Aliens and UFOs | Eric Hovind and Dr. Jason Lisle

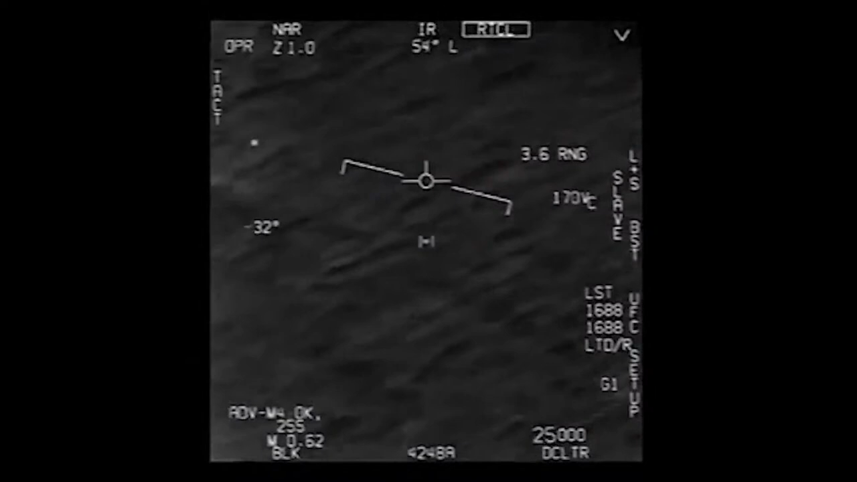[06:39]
Wow, look at that man. Look at that fly. Look at that fly. Dude, they're not fucking drawing, bro.
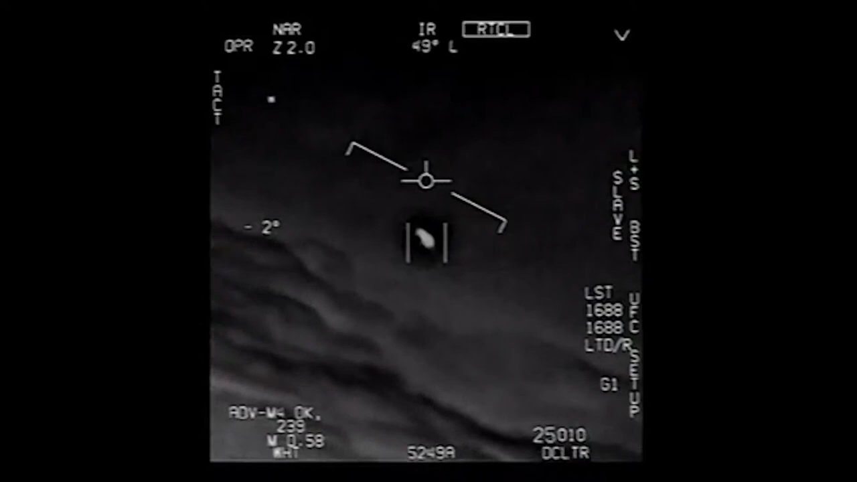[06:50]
There's a whole fleet of them. Look on the ASA. My gosh. They're all going against the wind. The wind's 120 knots far west. Look at that thing, dude. Look at that thing, dude. Look at that thing, dude.
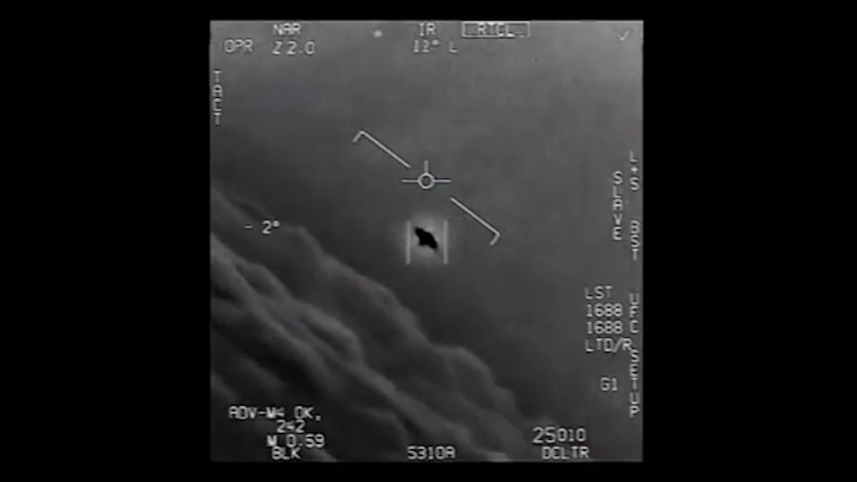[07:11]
That's not an LNS, though, is it? It's not an LNS, dude. Look at that thing. It's rotating. All right, so you guys watching, maybe you've already seen this, but Dr.